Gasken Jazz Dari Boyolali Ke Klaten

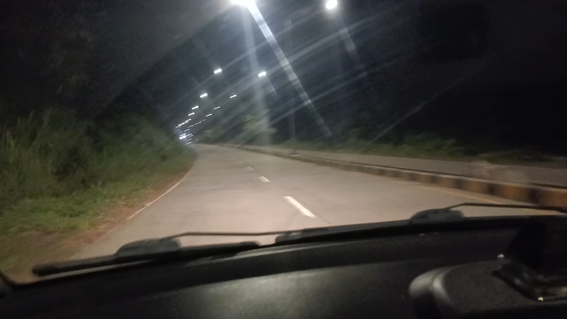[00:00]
Ya guys, kita klintong-klintong malam pakai Honda Jazz 2005 apa 6 ini? Papat 2004 ya. Ini dari Boyolali masuk Singkil atau Telatar, saya enggak tahu. Kayaknya Singkil, lingkar utara Boyolali.
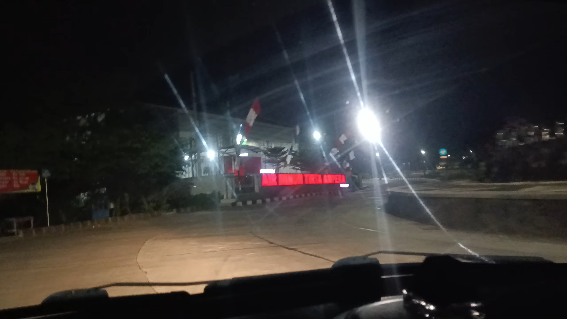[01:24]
air minum Tirta Ampera Boyolali mas ya.
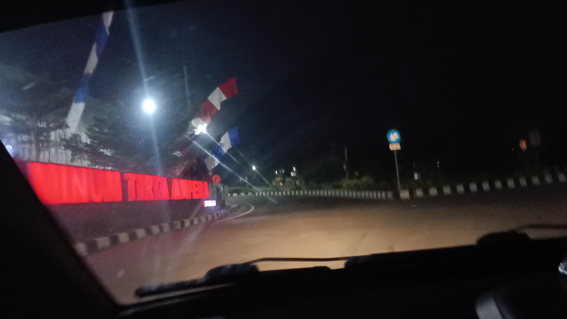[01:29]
Perumda air minum Tirta Ampera Boyolali. Nah, di Bundaran Solidaritas. Ya nah, ini yang kanan, kanan kamera itu yang dari Semarang ya.
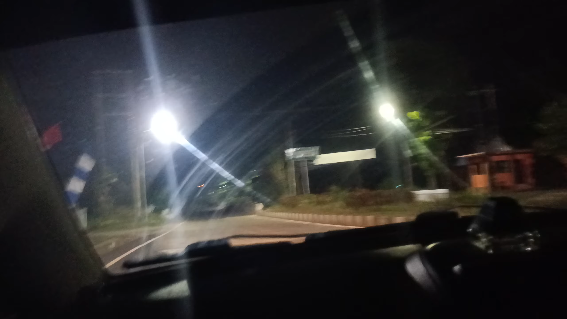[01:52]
Kita menuju ke selatan. Dan di jembatan ini baunya sangat menyengat ya. Bau busuk tai ayam.
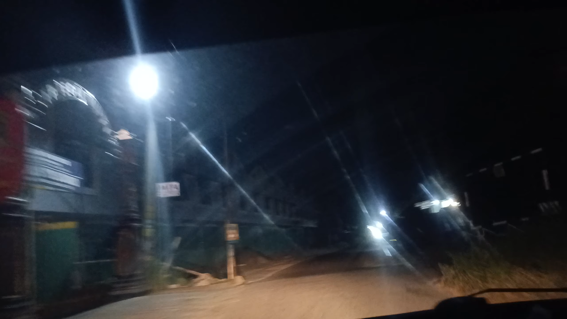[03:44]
jalan pintas, tepatnya di timur kabupaten Boyolali. Jalannya nggak terlalu lebar.
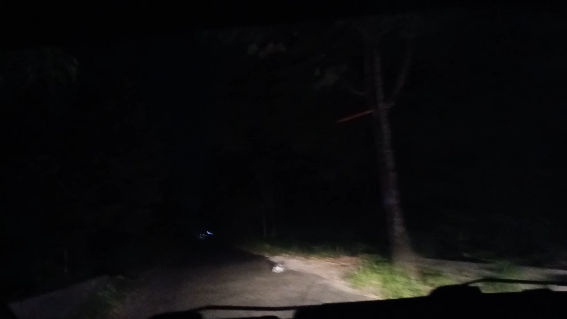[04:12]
Ini cuma jalan pintas atau sidatan. Dengar suara jangkrik, mengengkrik.
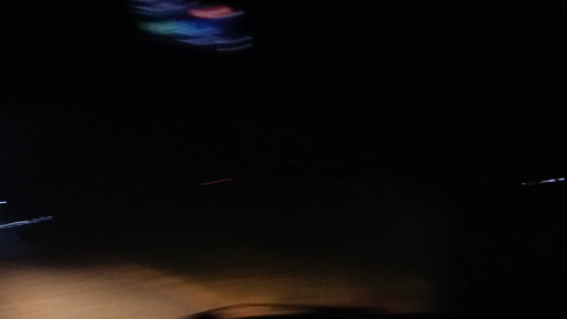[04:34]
Tawalang kecek.
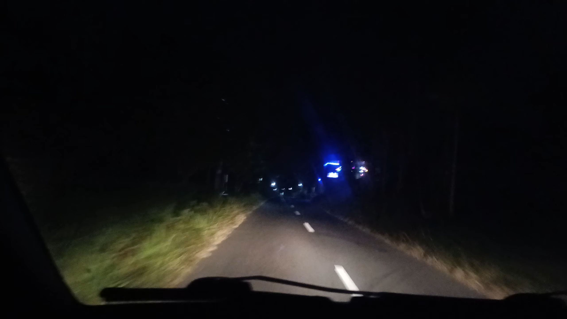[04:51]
ini sudah sampai di Kampung Wonosari, Dukuh Wonosari, Boyolali. Ini di timur, tepatnya di timur Kabupaten Pemda Boyolali.
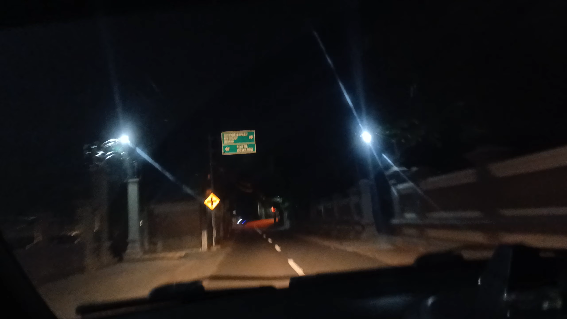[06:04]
Klaten ambil kiri, Yogyakarta ambil kiri, kantor Pemkab Boyolali ambil kanan, Semarang juga kanan. Berhubung kita mau pulang ke workshop kami, yakni di Ponggok, kita ambil ke arah Klaten atau kita ambil arah kiri, belok kiri. Ini menuju ke arah timur.
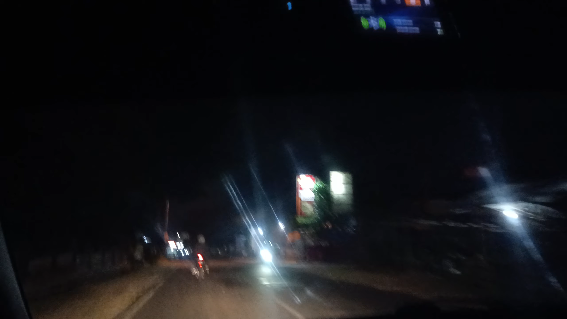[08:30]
Lagi kita sampai pertigaan Mojosongo. Bila mana kita lurus ke timur itu di wilayah Butuh. Kita ambil ke arah kanan Jatinom, Klaten. Tugu Kris Simpang 3 Mojosongo.
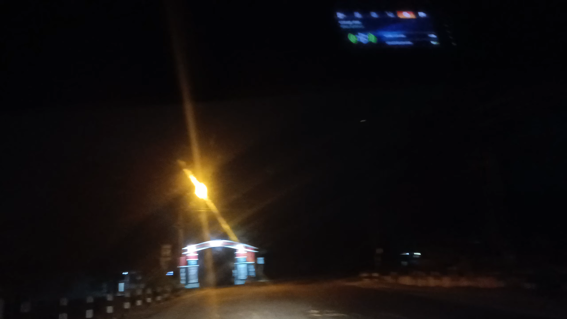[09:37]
Kemiri. Ini biasanya kalau siang sweeping polisi di sini, tikungan, tahu-tahu ada polisi.
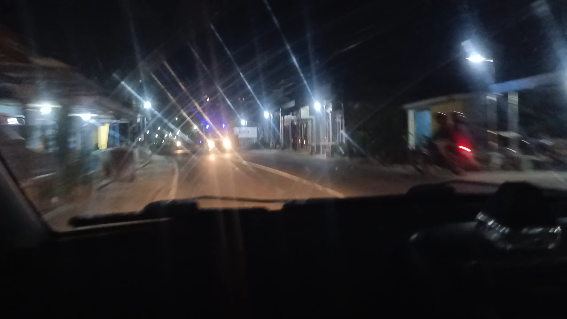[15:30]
Ini kita sudah menapakkan ban di Kabupaten Klaten. Nah, telah melewati jembatan. Maksudnya Tulung. Kecamatan Tulung, Kabupaten Klaten.
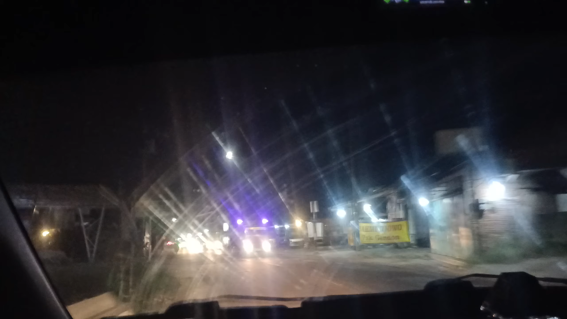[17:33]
Lempatan Tulung. Nah, ini Pasar Gengging.
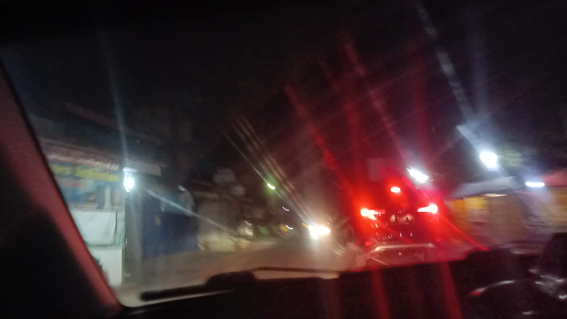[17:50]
Pasar Gengging. Sampai depan Toramil Gengging. Ini pasarnya belum buka.
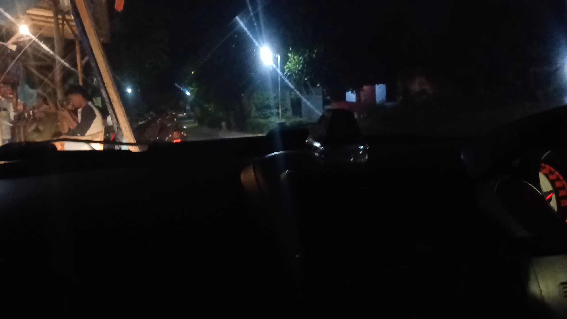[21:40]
Kita lanjutkan lagi sampai ke Ponggok Mangga.
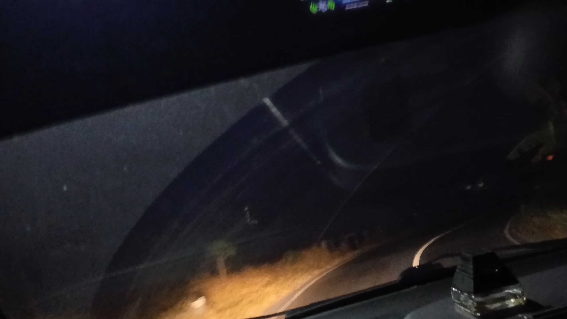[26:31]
Kalau ini jembatan Kali Busur. Ini yang timur Banyu Gemblinding.
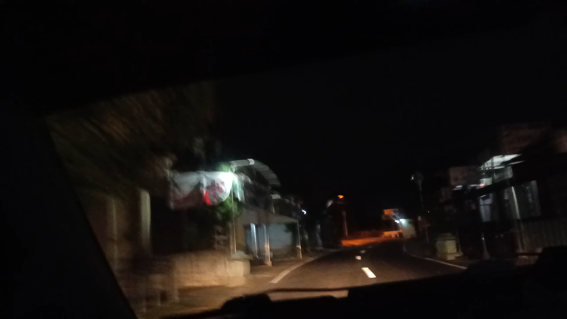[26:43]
Untuk yang barat atau sisi kanan River Moon Taping ya. Ini parkirnya River Moon, ini ke kanan atau ke arah barat. Nah, kita sampai di barat SMA Negeri Polanarjo.
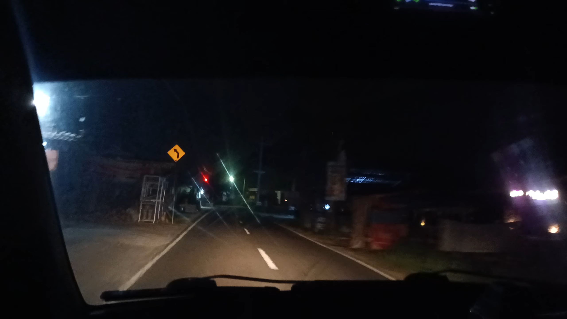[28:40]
Soko Alas, Soko Cagak, Cagak ing Alas. Alasnya terus di mana ya? Apa di teleportasi? Ya, sampailah kita ke workshop kami yang di bengkel mobil Surajo. Ada di kiri jalan.